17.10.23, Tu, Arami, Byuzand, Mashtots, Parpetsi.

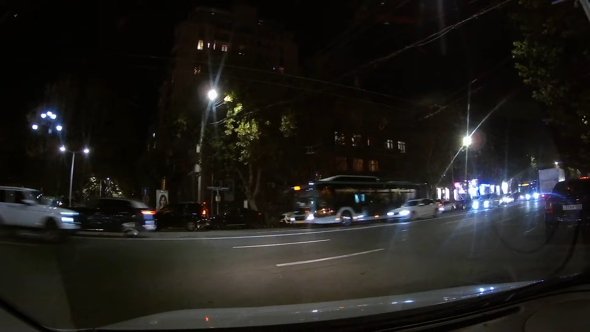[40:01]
աստորը Արամի փողոցից մտանք Մաշտոց փողոցը, եկեք սրան բաց թողենք, թող դուրս գա, Պուշկինը կտրենք,
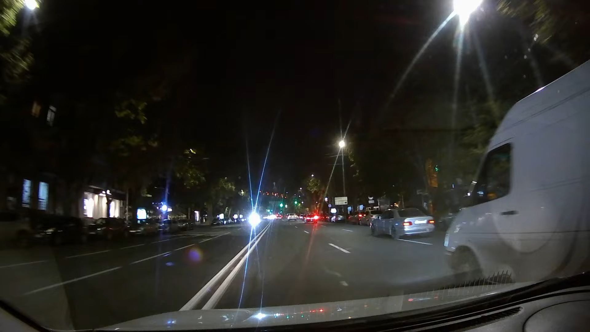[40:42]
գնանք Ֆրանսիայի հրապարակնիկը կտրենք, թե կտրեցինք, կտրում ենք, Մոսկովյանի հետ խաչմերը կասո։
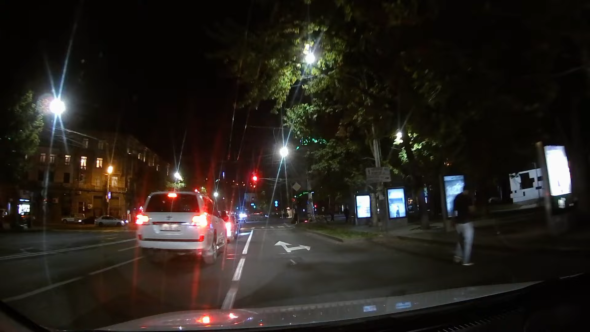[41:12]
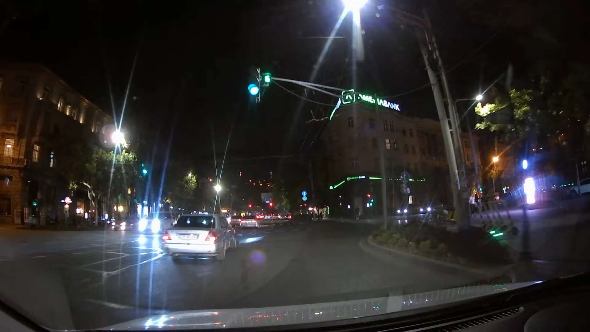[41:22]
Մոսկովյանը կտրեցինք, Սահակյանըլ հեսը կկտրենք, անհաջող շարք մտահը,